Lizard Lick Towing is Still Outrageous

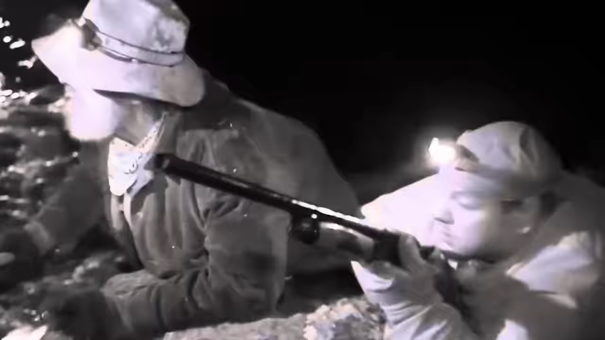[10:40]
Watch, they just run into the Mountain Monsters crew and just get blown away. We gotta get where we can see what they're driving.